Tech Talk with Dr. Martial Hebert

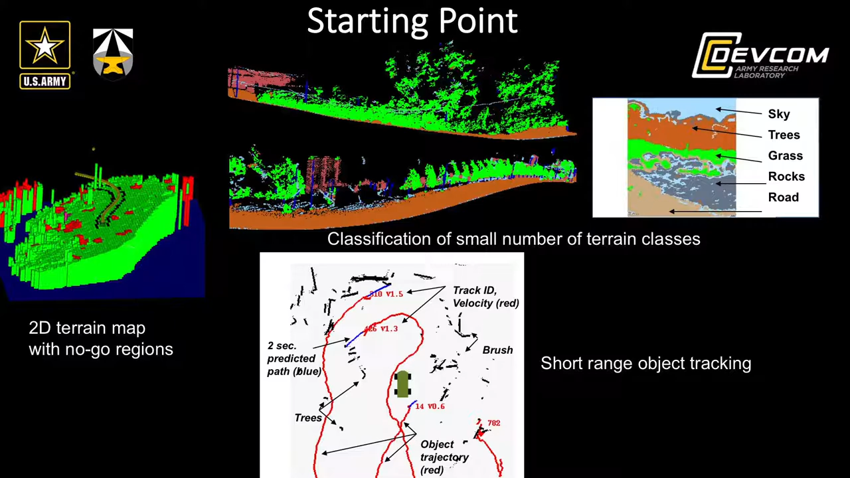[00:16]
Where did we start in this area 10 years ago? We were able to detect go and no go zone, essentially doing obstacle detection. We were able to identify a few classes of terrain.
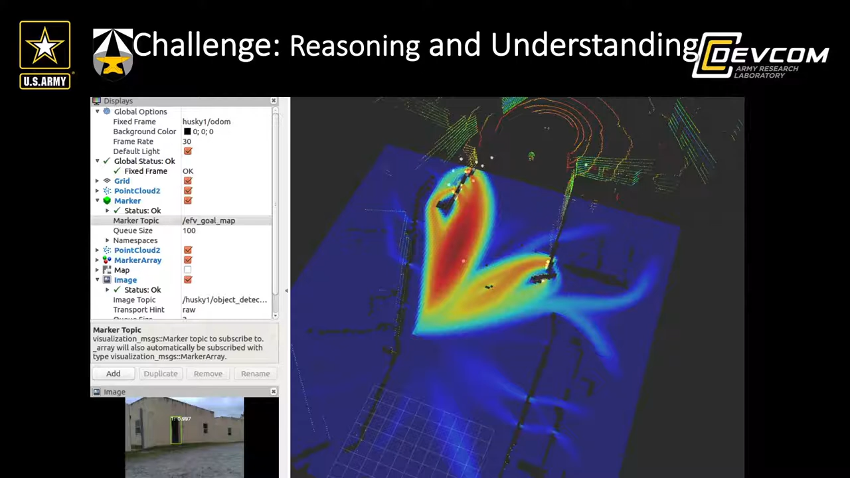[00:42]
First, we needed to have a much richer representation of the environment. One that will enable us to do the kind of complex reasoning that we need to do to carry out complex missions.
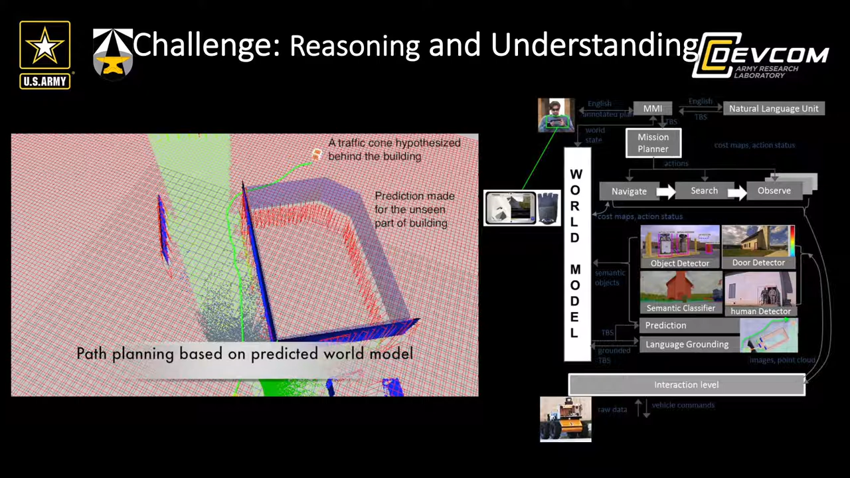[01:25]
This is an example here from earlier in the program, showing one of the first demonstrations of online
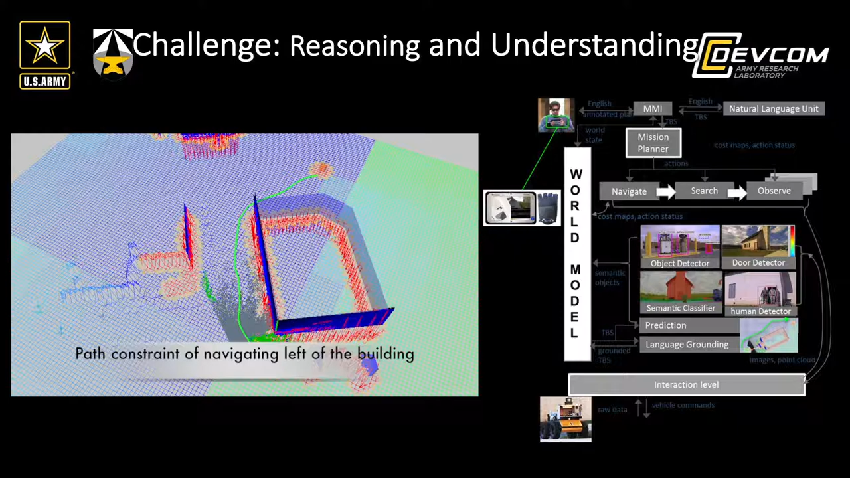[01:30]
semantic labeling of videos that can be used for navigation and reasoning.
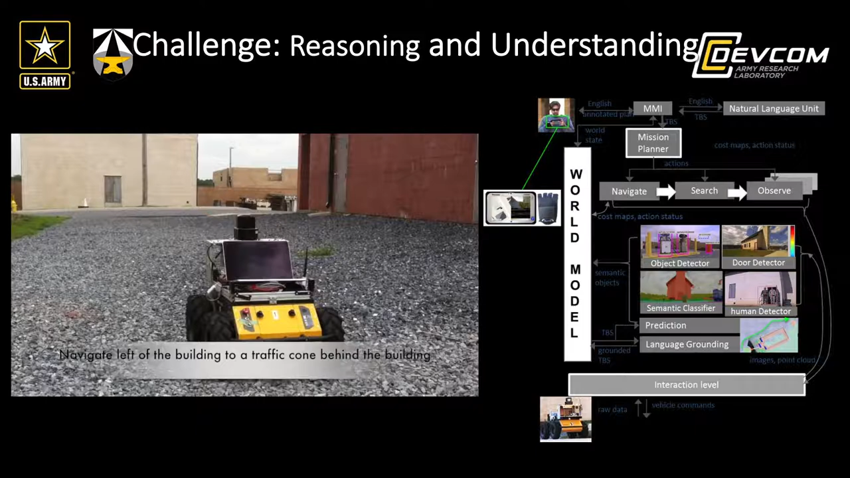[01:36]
Moving forward, deep learning came in, and we now have techniques that are much more elaborate,
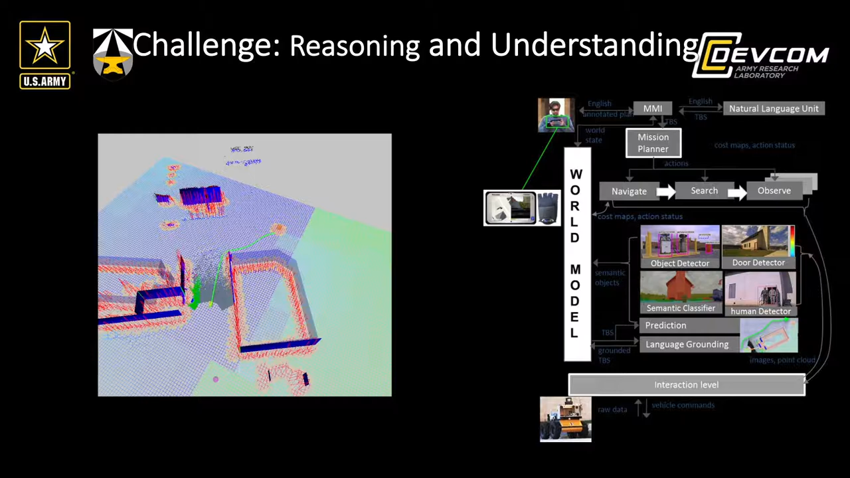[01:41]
that allow us to do this online semantic labeling, and integrate that in the entire system to be able to do reasoning on the fly.